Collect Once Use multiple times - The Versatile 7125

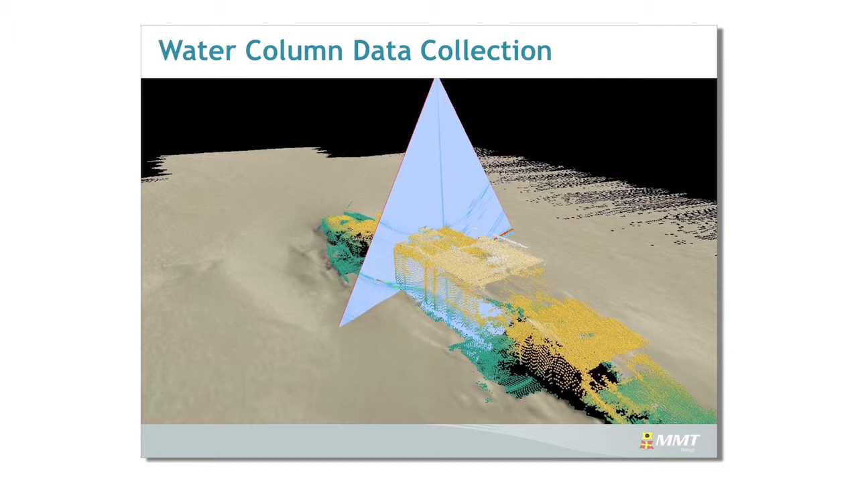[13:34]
So you're not going to get a better product by doing water column in terms of visualization. You're going to get a much better, well, a more reliable product over the mast, but that's all. Coastal monitoring was the 1 meter DTM and profiles in an ARC database.
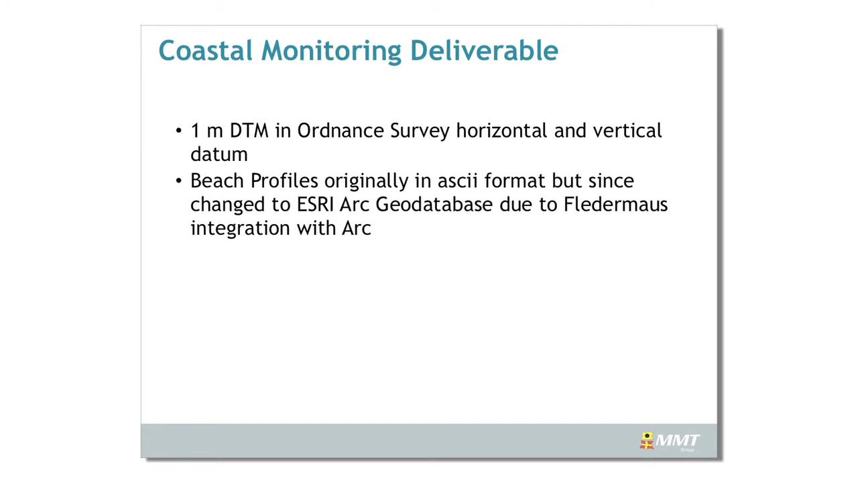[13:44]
This is not really this is Dover, but this is just to show you can go online and you can download all this LiDAR data, all the ortho corrected photos, or you can actually download all the bathy data as well.
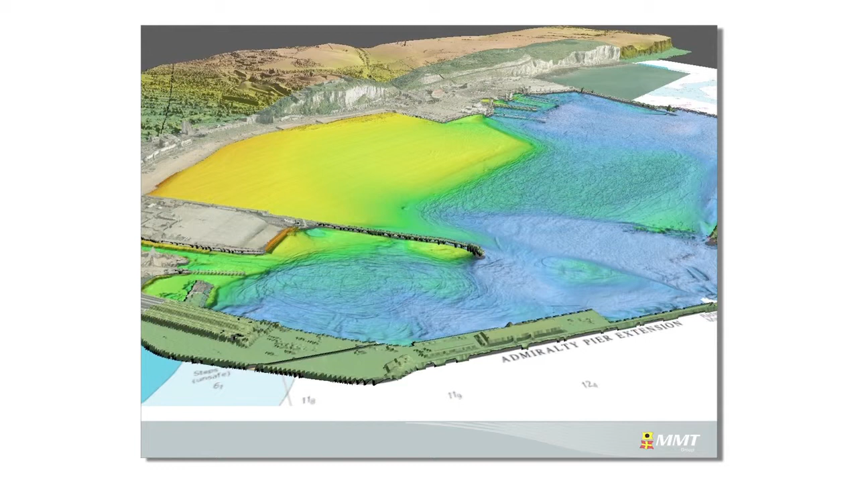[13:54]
You can actually download it in a Fledermaus seam file if you really want. So that's just what CCO do. They collect all this data and then analyze it. And this is just to show you how far up the beach we go. This is a LiDAR data.
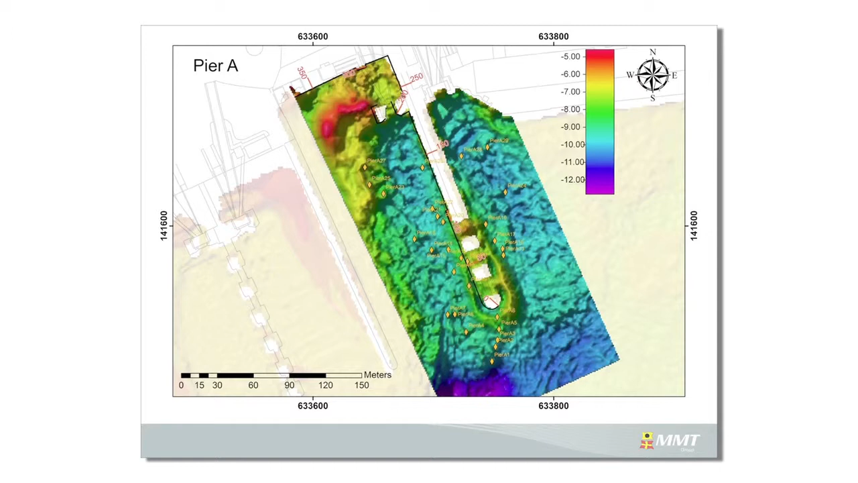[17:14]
which was basically stopping the deeper ones coming in because they weren't sure what depth it was, but we found that actually the depth was less than they thought it, or deeper than they thought it was, so that was okay. These are all the other different features that we found. We then put them together into a report with an analysis of what we thought they were, just to give the divers, because then if they wanted to go and dive on it, they could.
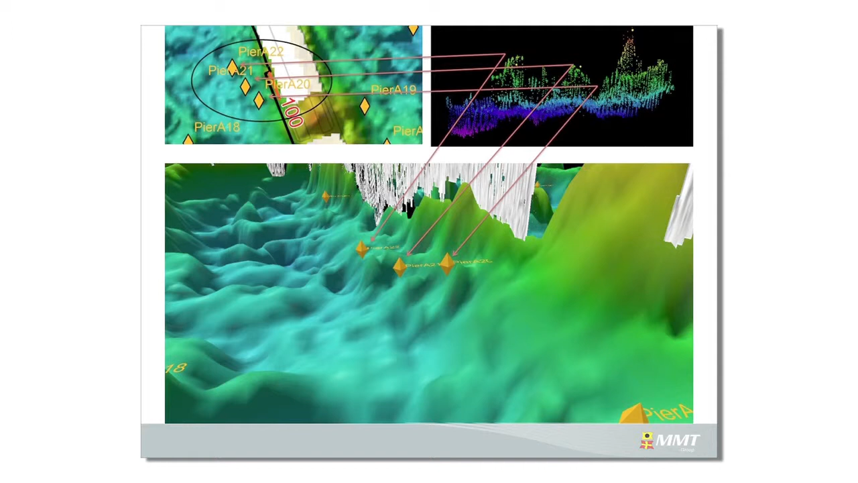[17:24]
And then this is something that we've done this in this sort of development in conjunction with Port of London, and I'm not going to go on about it because I know John's presentation's got quite a bit of it in.
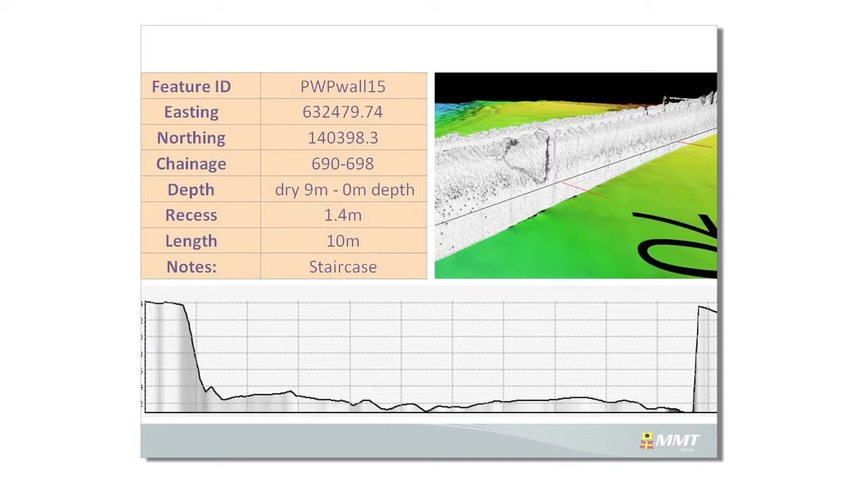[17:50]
and then we can measure how deep that collapse actually is in the side of the wall. And that's just by tilting the head and making the changing from an easting northing in depth to a distance along, a distance out, and a distance down, and you can then grid the distance out.
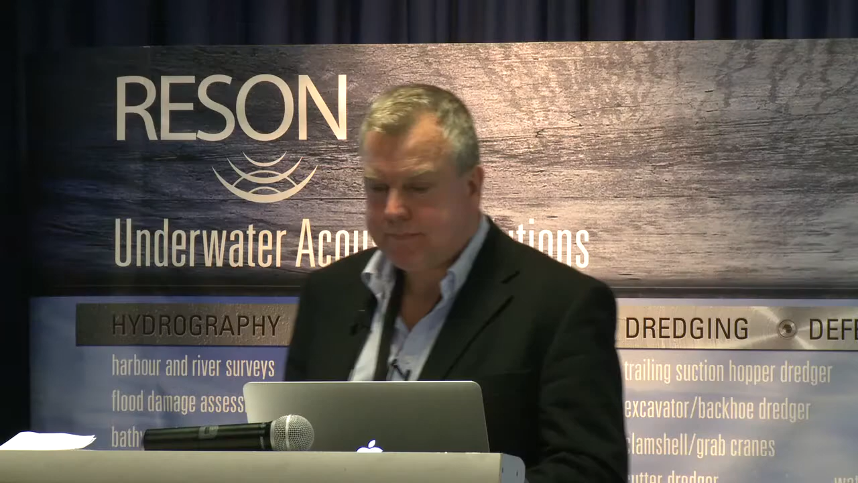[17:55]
Some of the archaeology, I'm not an archaeologist at all, I'm a surveyor, but this was a nice, and this was, oh, let's go back one, hang on a second. Oh, okay. I'm going the wrong way now, I'm doing this one. Let me go back the other way.
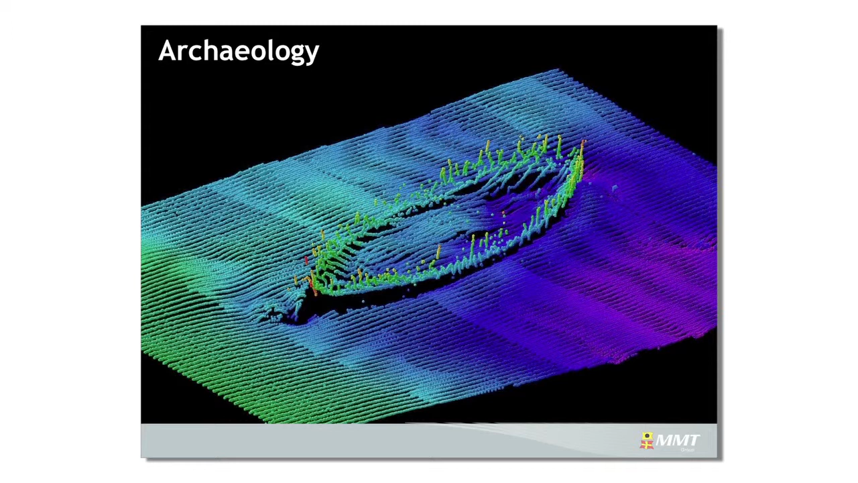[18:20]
I thought there was another one after this, because there's a few that were sunk into the mud as well, and these look wooden to me anyway, and they're just off deal, so they're old. But it'd be interesting to, and they're very close to the shore as well. So, and there were quite a few of them, so it'd be interesting. There might just be little Thames or whatever, scuttles, but you never know.
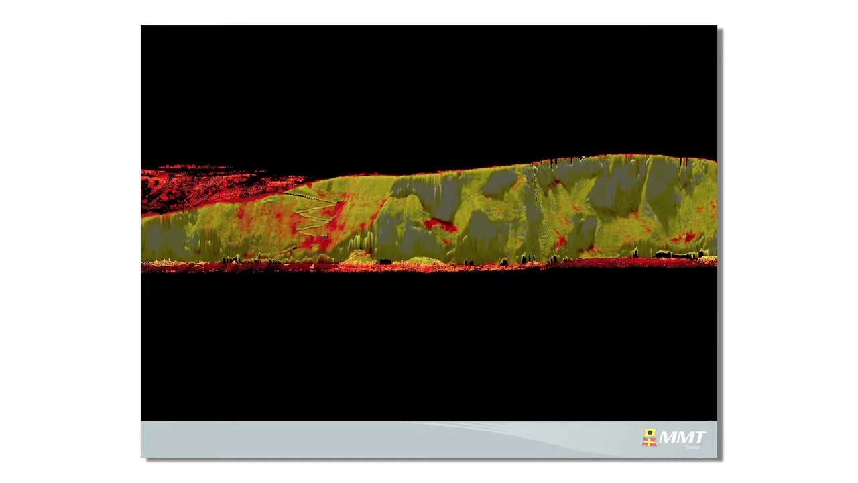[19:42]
So the idea is we get an overlap between the laser and the bathymetry here as well. So in conclusion, the 7125 SV has been really flexible for us.